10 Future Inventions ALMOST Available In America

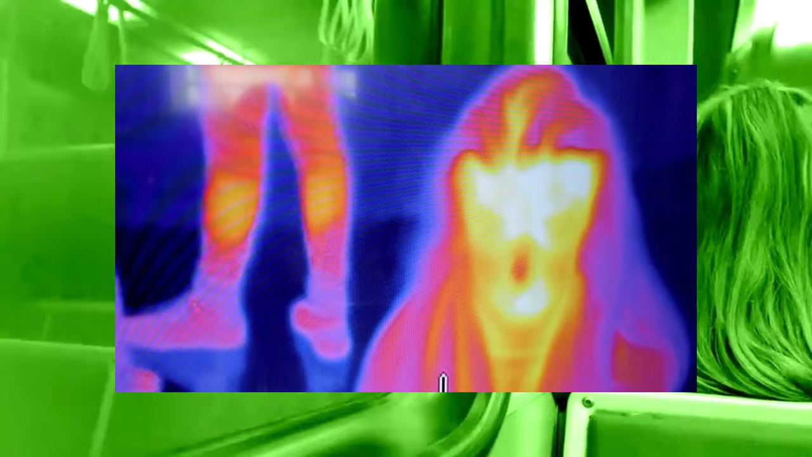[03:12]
Equipped with night vision and thermal imaging, the drone ensures situational awareness in darkness or through obstacles.